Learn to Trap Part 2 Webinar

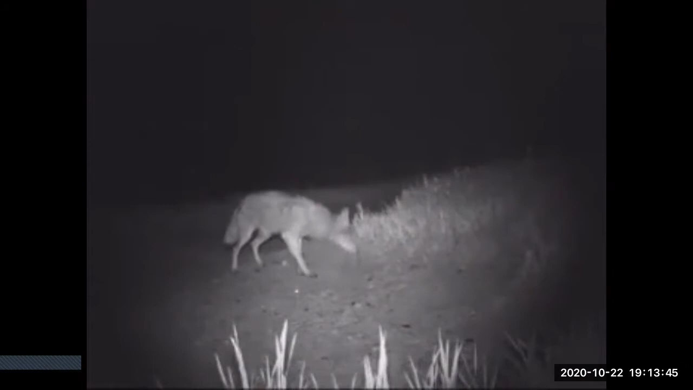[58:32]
We spent quite a bit of time putting together some real nice night vision footage for you. The whole purpose of that is so you can see how the animals actually work the sets. There's a lot of theories out there on what the animals are doing. In my opinion, the best thing for you to do is watch the animals. And now you're going to know how they're going to work the sets. You know where to put your traps. You know what kind of areas they're traveling in. So the results don't lie. We're using our baits and lures here. These sets don't have traps at them. They're just mock sets to show you how the animals are going to work a set. So keep that in mind.
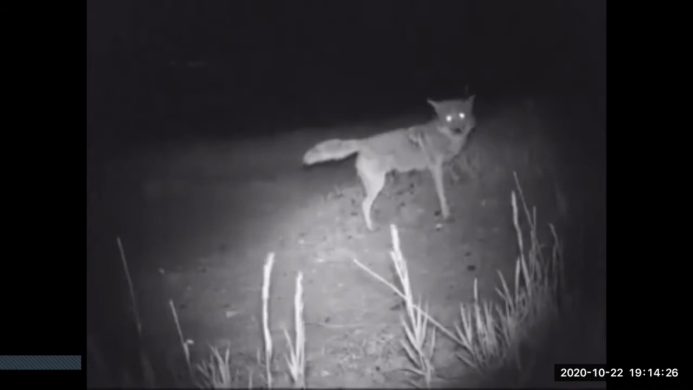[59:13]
You'll notice on this clip in the next one how fast this coyote gets the lure stick, grabs the bait. That's one benefit to having that deep hole at your dirt hole sets. I'm a big proponent of that. Dig that hole 10-12 inches deep. The animals are going to have to stick around the set longer to get to the bait. And that just increases your odds of catching them.
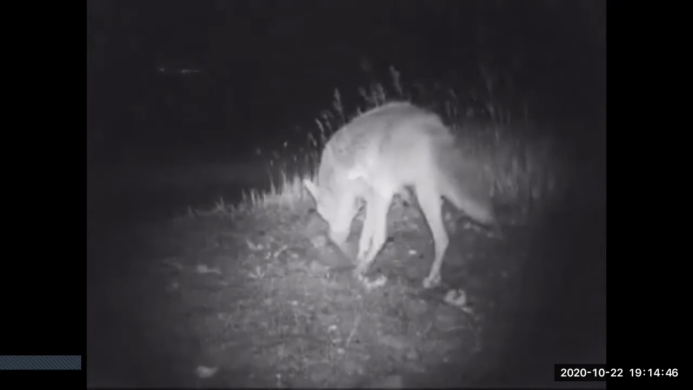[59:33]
You can see here this hole's gotten pretty big. A badger actually came up and dug out a lot of that hole. But notice where that coyote's front feet are. I tend to crawl the hole when I'm trapping. It doesn't matter if I'm trapping fox, coyotes, coon, whatever. I crawl that hole. And a lot of times you'll pick up that animal on its first step into the set.
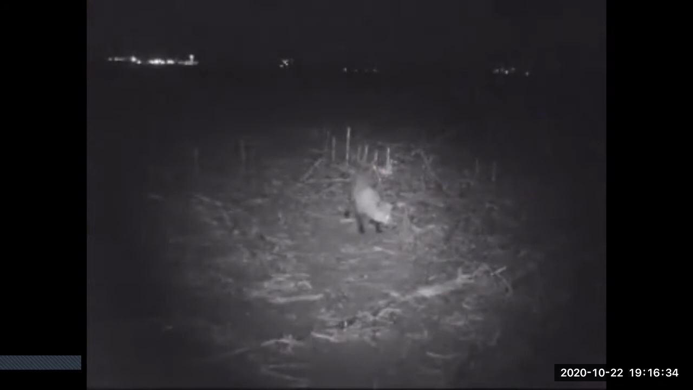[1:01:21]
You're going to notice that these fox are pretty cagey around the dirt hole sets. You know they really don't like the camera. I've noticed that in quite a few of the night vision clips that we've had. But they're just notoriously wary. You know they're the less dominant species especially when you're in coyote country. Those fox don't want to stay out in the open very long. They have a chance of getting killed by the coyotes.
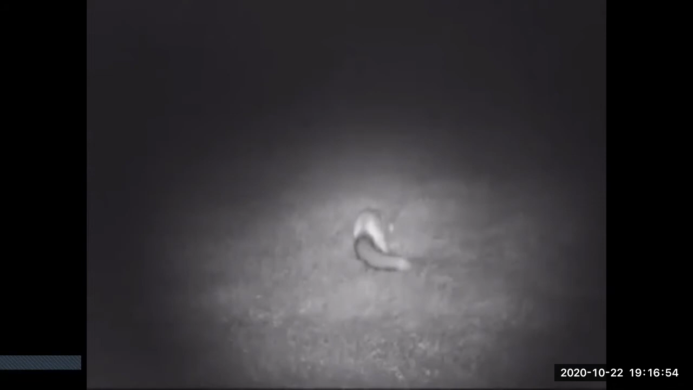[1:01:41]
So again the same thing once these fox come into the set they're going to work it from downwind. In my opinion fox are a little easier to catch than coyotes. It seems like they'll work a set a little bit harder and stay until they get that bait out of the hole. So if you do a good job getting your trap bedded properly you're going to catch them. So again I grab my trap right up close to the hole. I just make sure that I use those jaw guards whether it's little chunks of dirt or pebbles or corn cobs or whatever it may be.
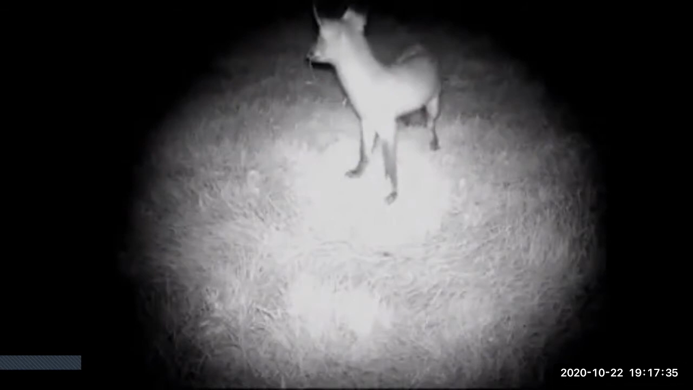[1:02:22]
You can see this fox looking down the hole.
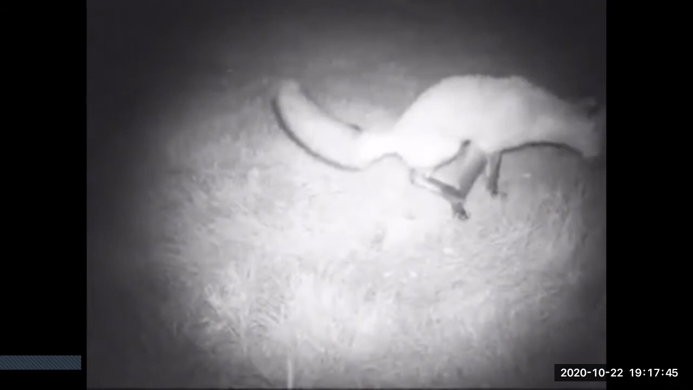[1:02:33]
I've mentioned that I'll usually throw my bait on top of some grass or leaves and then throw some grass and leaves on top of it. If you can keep them wondering what's down that hole that's also one thing to help keep them at the set a little bit longer. Just like with the coyotes the fox like urinating on their sets. It's just a way of marking their territory. They're pretty comfortable doing that and that's how they know who's around.